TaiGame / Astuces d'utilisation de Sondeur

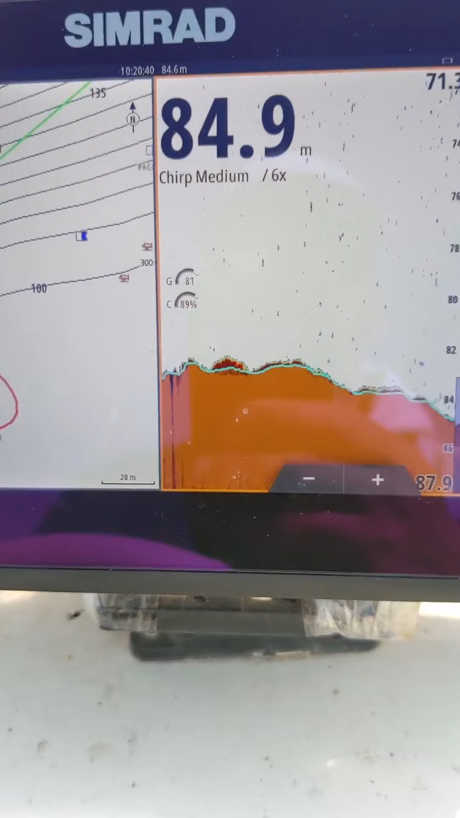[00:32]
كنت قلت لكم باللي نحوسوا على الباقر فلافاز، باقر باجو،
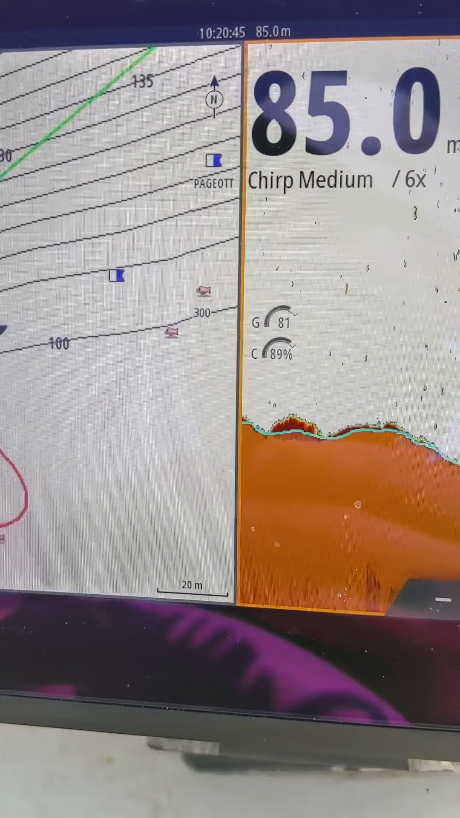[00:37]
On screen: depth 85.0 m
ساعات البوسي ثاني يدخل يرعى فلافاز،
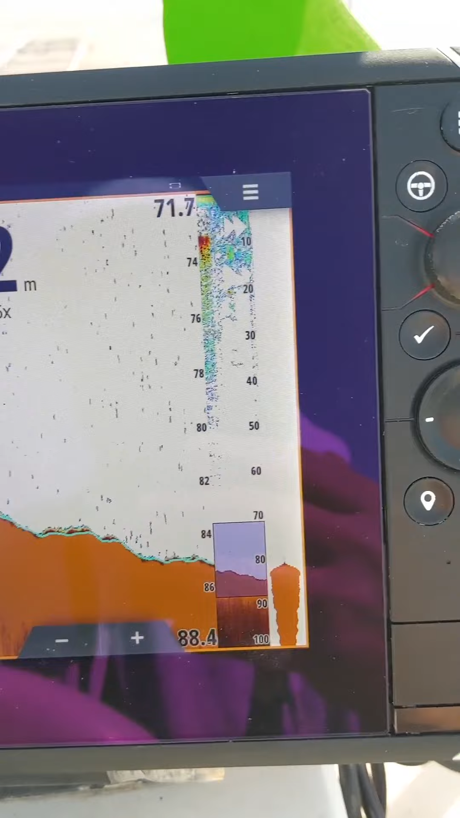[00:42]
وطريقة طير عبر ننصح خاوتي يابليكيوها يصيدوها في لافاز. والطريقة تاعي أنا اللي نديرها وشنو هي؟ نروح لافاز هكذايا 90 80 100 ونبدا نحوس، نمشي
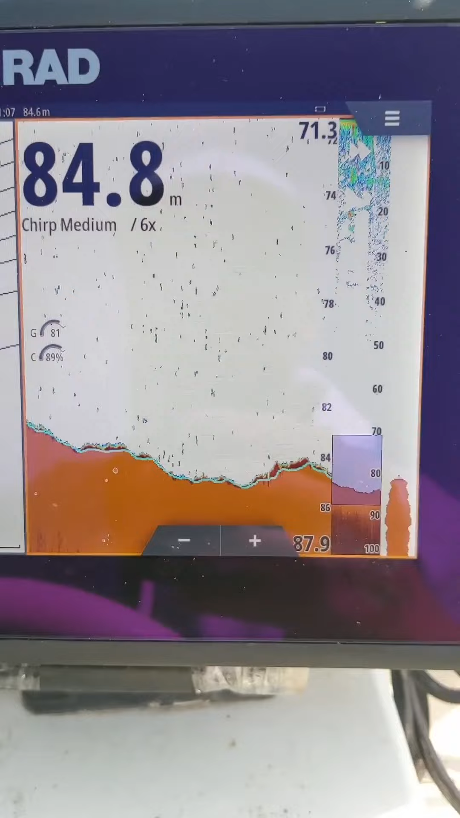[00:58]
فيتاس ريدويت هكذا بالعقل باش لاصون تخدم مليح،
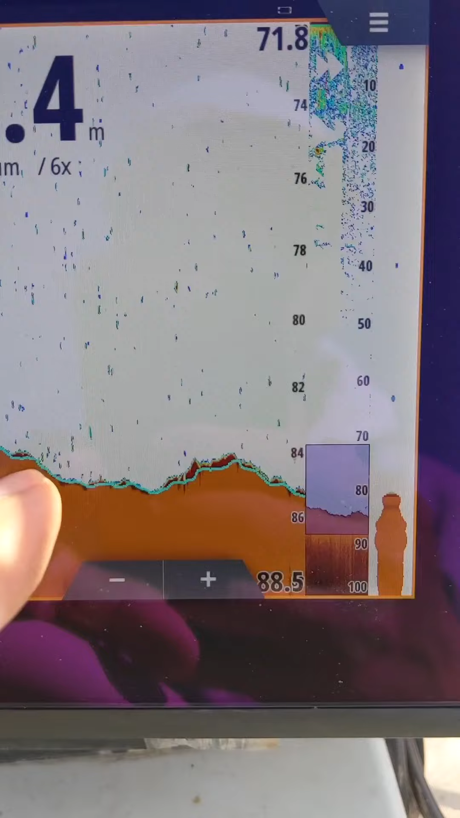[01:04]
ونبدا نشوف إذا كش ما كاين كاش حركة، وين نلقى شوية حشيش ولا شوية حركة نبوانتيها.
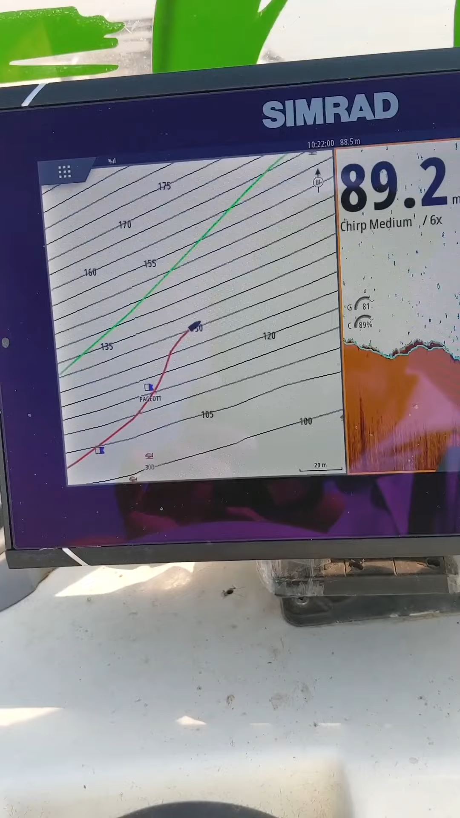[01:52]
نكمل ما لقيت والو نعاود نمشي في لافاز ونصوندي ونكل شيء.
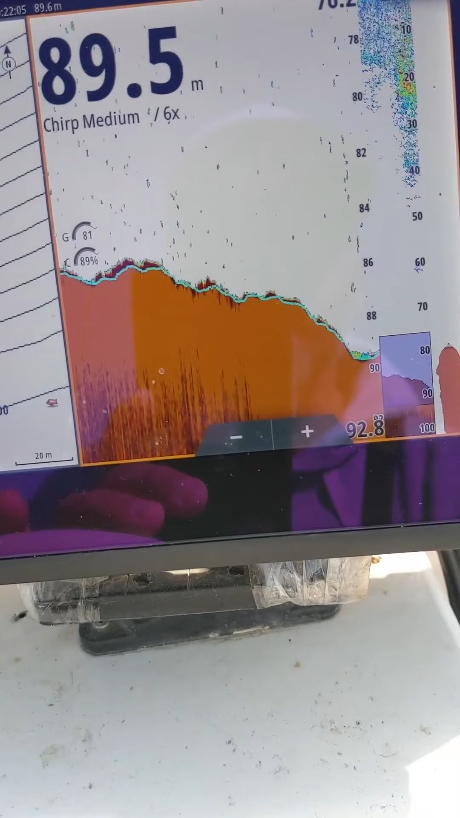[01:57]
ها راني في 90 متر، ها خوت هنا الصوندير يلعب دور كبير،
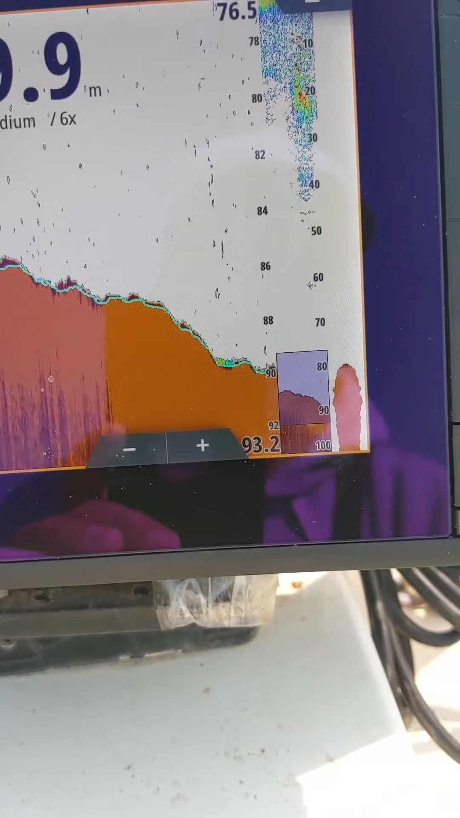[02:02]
ما فيهاش لعب، لازم يكون عندك صوندير شويه قوي ولا صوند تكون تفرح ثاني ماشي من والا. راني في 92 متر راني نصوندي راني نحوس، ما لازمش يتقلق بنادم، فوميو تخسر الساعة في
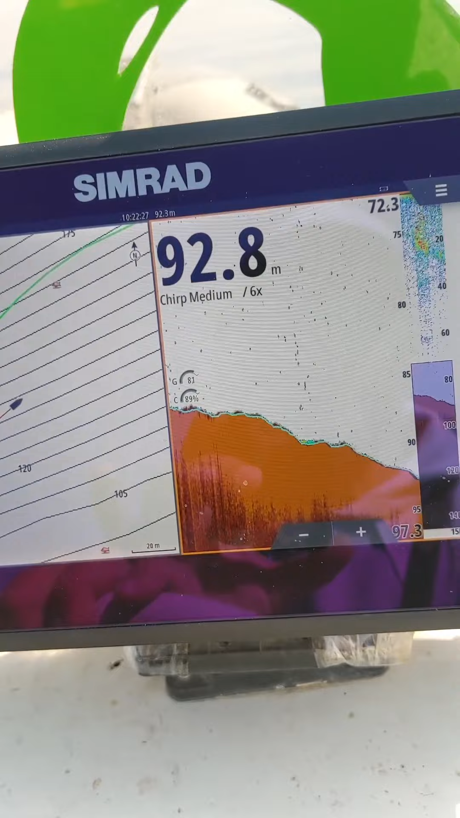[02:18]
بروسبكسيون هكذا راك تحوس ودير 3-4 حوتات شابين، ولا نهار كامل تحكم غير في حجرة اللي تعرفها
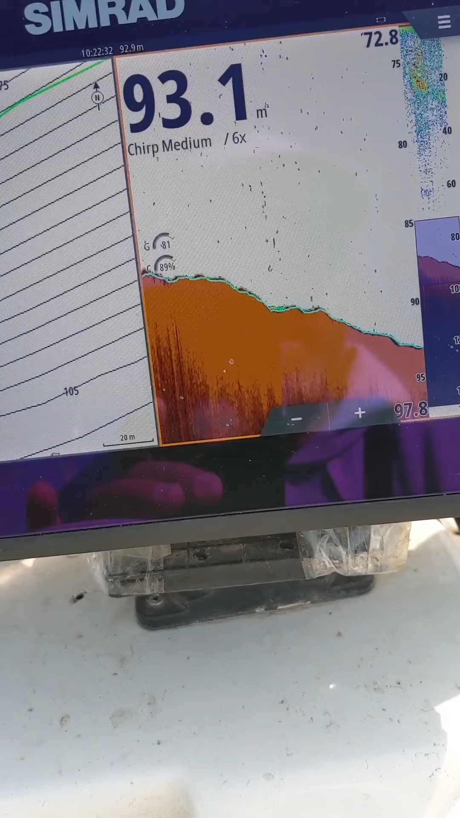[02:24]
وجينيرال مول الحجر اللي نعرفهم احنا كامل محروقين.
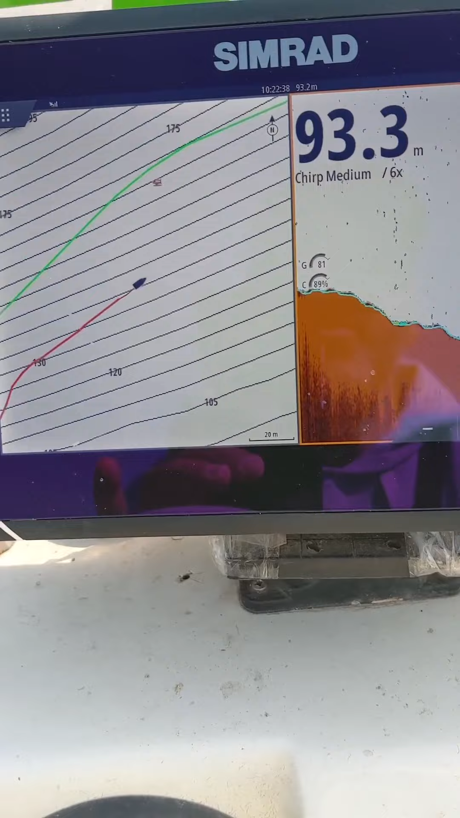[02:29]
فوالا خاوتنا انا في 83 متر
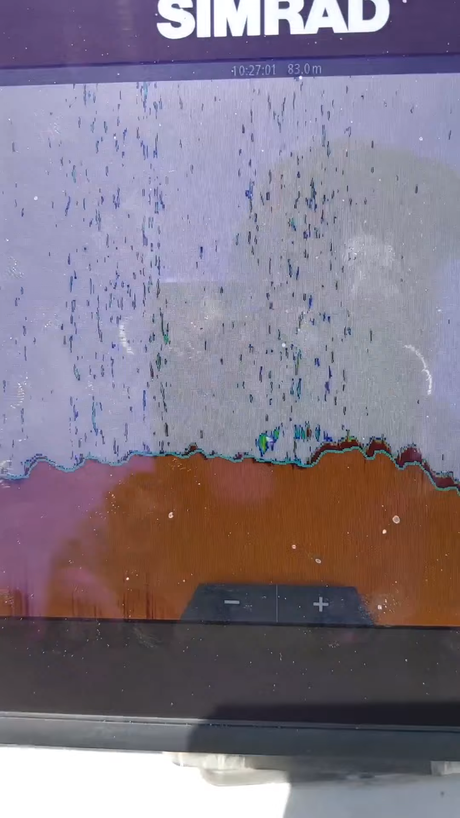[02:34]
On screen: depth 83.0 m
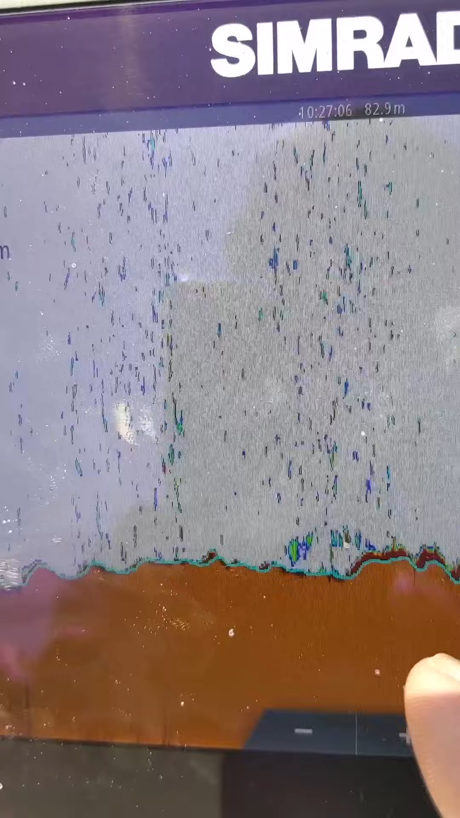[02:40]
فاز فاز فاز، شوف هنا هكذا غير شك صغير برك،
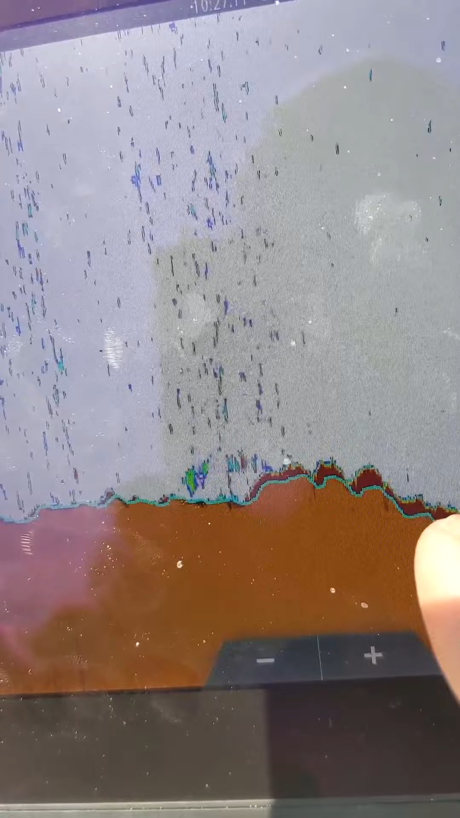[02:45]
صافو لكون نحبس نماركي لو بوان ندير هكذايا
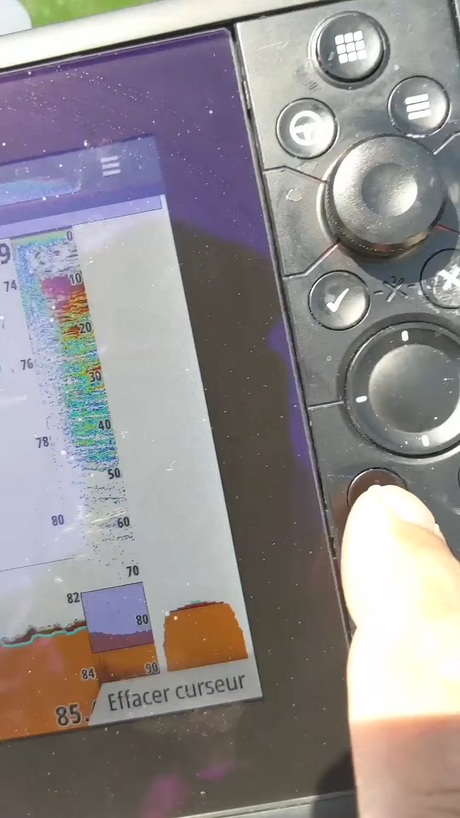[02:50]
كيرسور ونروح لهنايا سي بون، هاو البوان تاعي لا يتكري، ها نعاود نديري في عليه
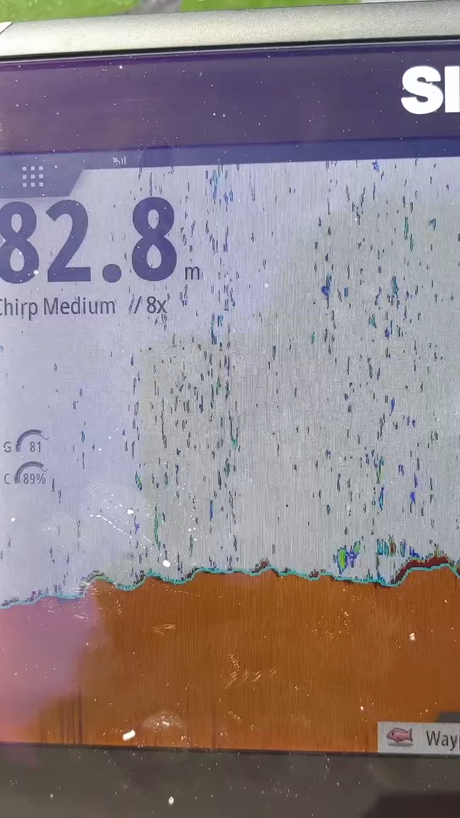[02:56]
On screen: depth 82.8 m
هاد الشيء هذايا فيه النش
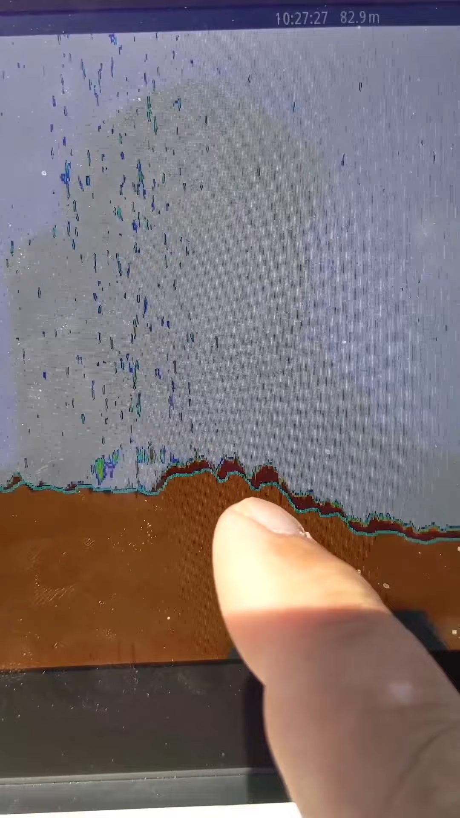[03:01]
On screen: depth 82.9 m
باسكو فاز فيها حشيش، حب يقول قالي وحشيش حب يقول فيها المرعى
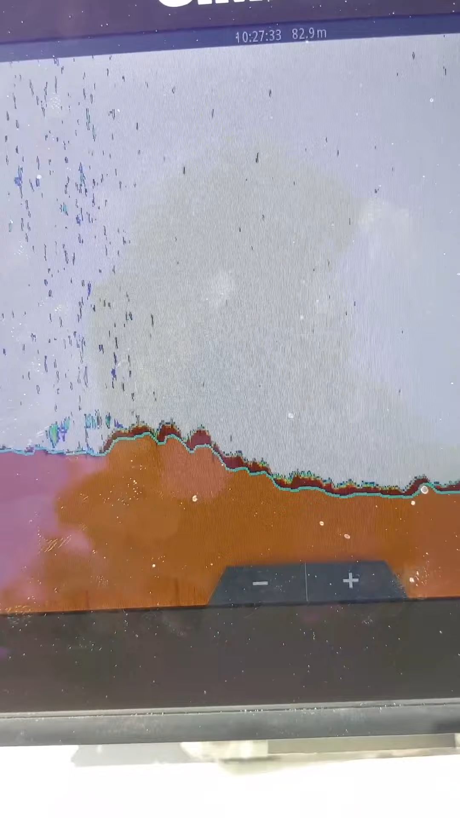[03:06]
On screen: depth 82.9 m
كروفات كوكياج تقدرش تعرفوا شنو هادي هي.